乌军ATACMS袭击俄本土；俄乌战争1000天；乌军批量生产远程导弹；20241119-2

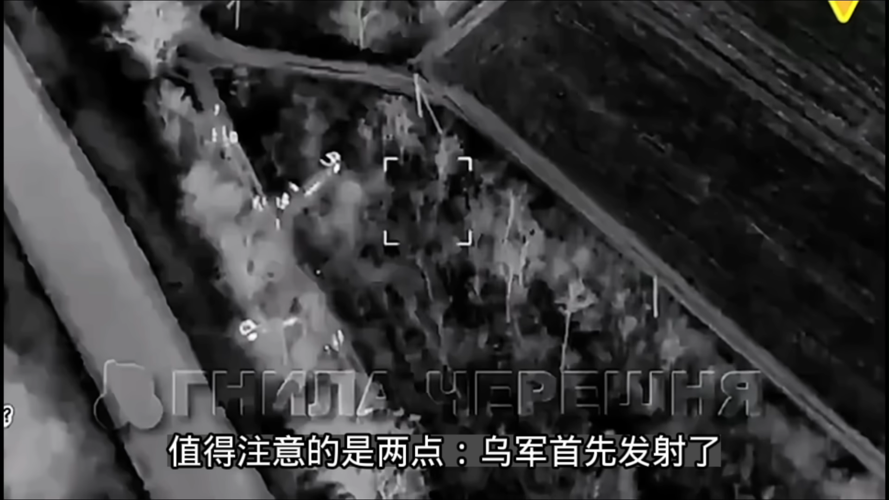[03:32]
值得注意的是两点俄军首先发射了至少三枚M30A型海马斯火箭弹这些火箭弹是含有18万个小钢柱的弹头火箭弹触地爆炸
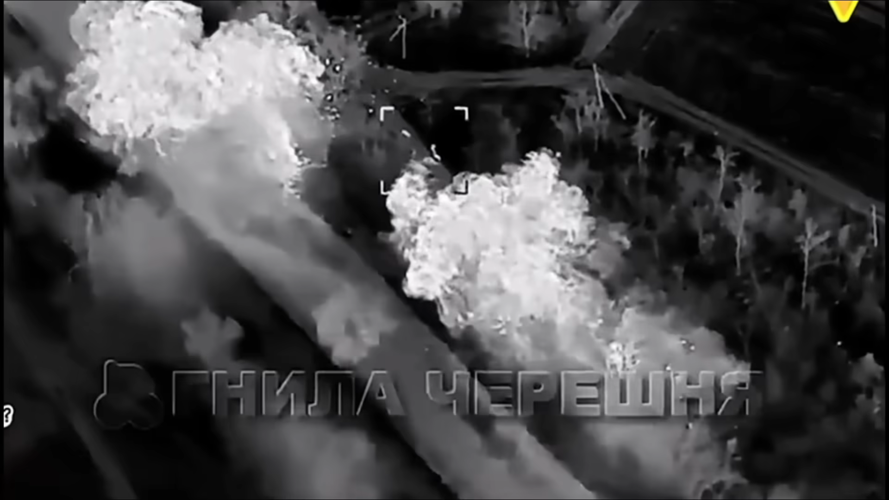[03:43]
俄军步兵遭遇密集的钢柱穿过山体于是大量躺倒在地
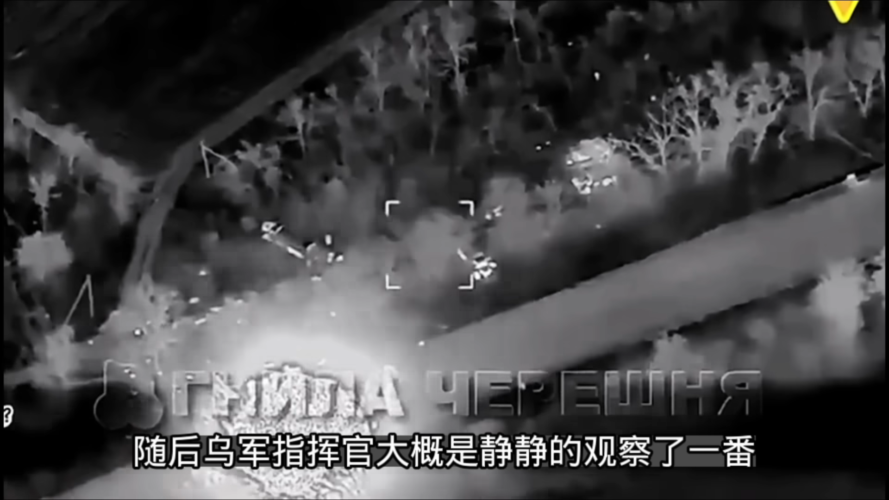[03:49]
随后乌军指挥官大概是静静的观察了一发然后又有两
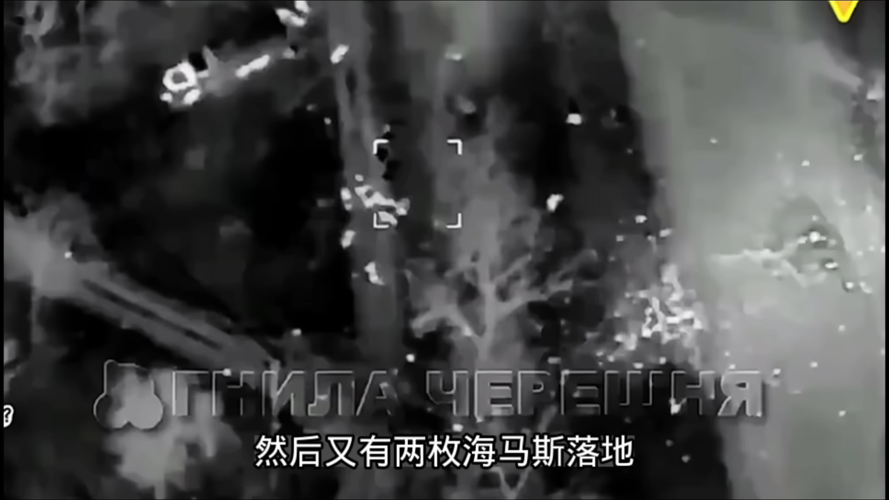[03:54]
枚海马斯落地其中一发落地后在松
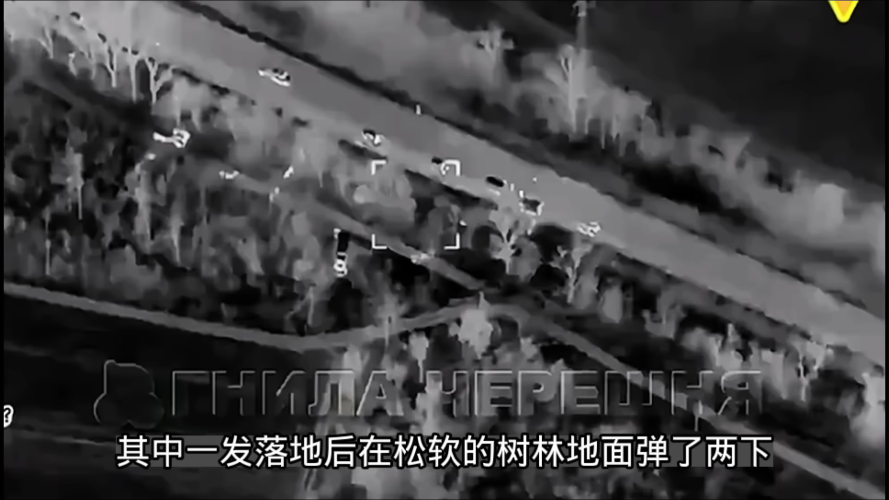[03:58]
软的树林地面弹了两下没有看到爆炸另一发配备的是
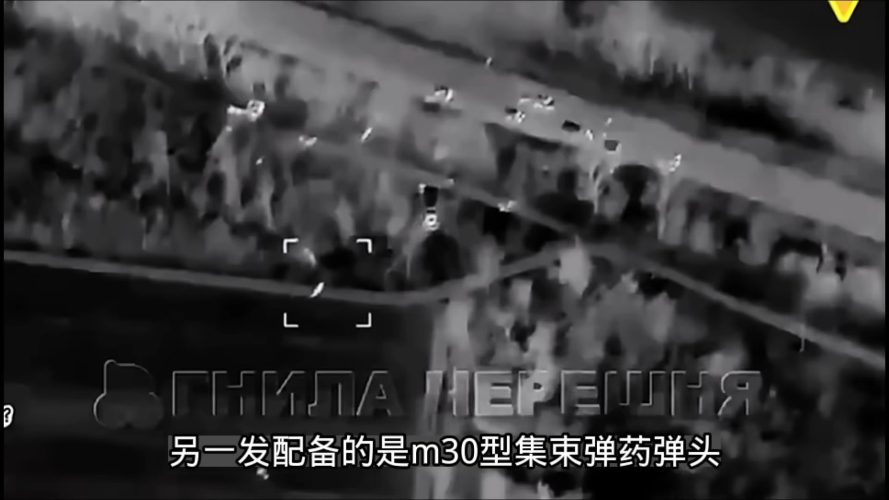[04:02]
M30A型极术弹药弹头瞬间释放了400多枚子母弹因此画面上出现了无数光亮的小点
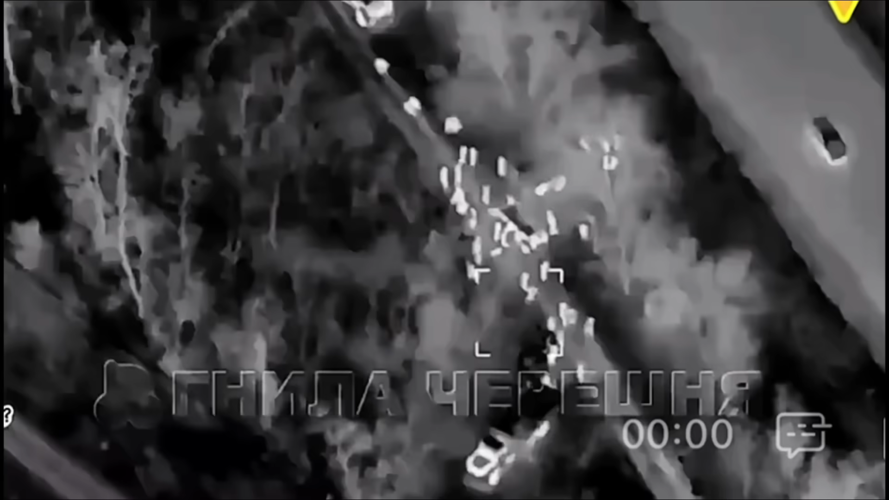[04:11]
这些子母弹肯定会将附近的人员和器材全部摧毁或打伤看来
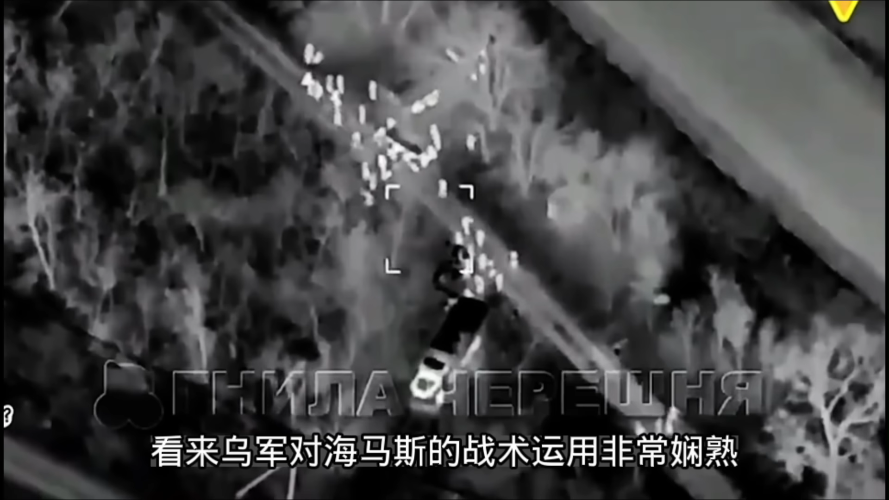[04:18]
乌军对海马斯的战术运用非常狭熟